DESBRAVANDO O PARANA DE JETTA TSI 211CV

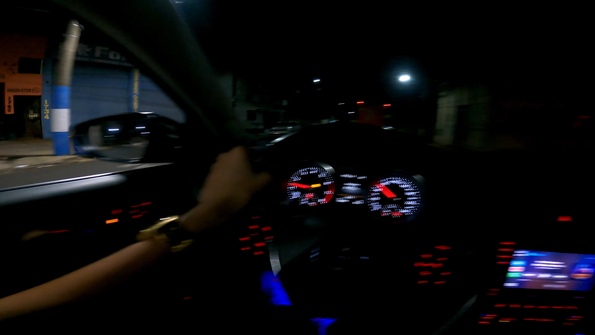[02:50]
Já passei tantos aqui, irmão, mano. Olha aí, mano. Até aqui o carro anda sozinho agora, até aqui, velho. Ê, cidadezinha, hein? Ah, rapaziada, ficamos presos aqui no pedágio agora, mano. O Gui arrumou pra nós, né, Brunão?